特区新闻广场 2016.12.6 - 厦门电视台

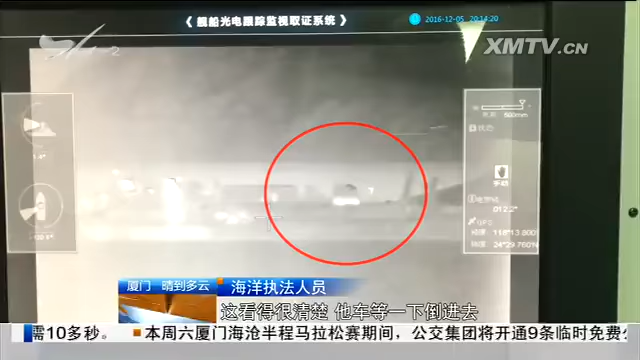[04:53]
翻到船上啊！ 通过光电跟踪监视取证系统，
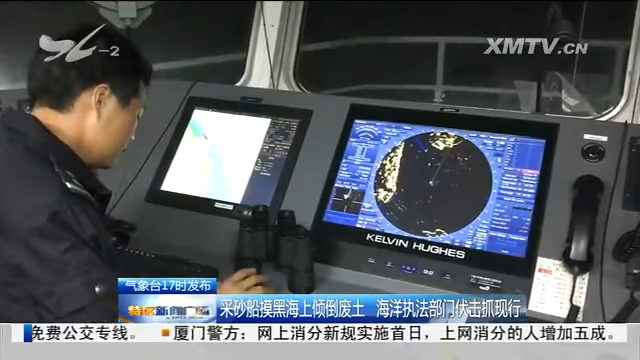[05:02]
执法人员从昨晚七点开始就注视着这几艘采砂船的一举一动。这三艘采砂船分别停靠在五通码头附近和香山游艇码头附近。